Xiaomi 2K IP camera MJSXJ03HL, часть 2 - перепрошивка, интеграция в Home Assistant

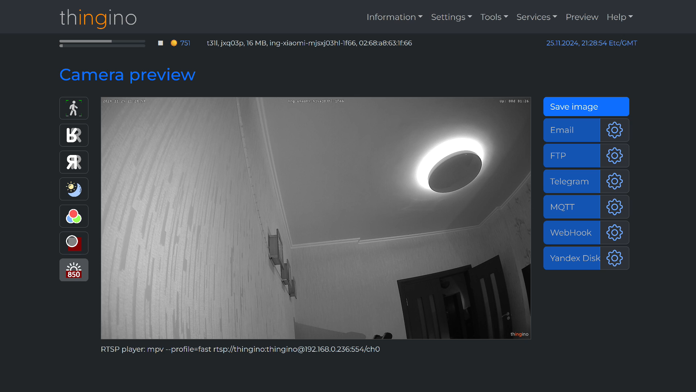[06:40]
it's not enough to switch to day mode. The infrared backlight will turn off only when the level drops to 500 or below. In the hostname menu, you can change the camera's name to something more informative.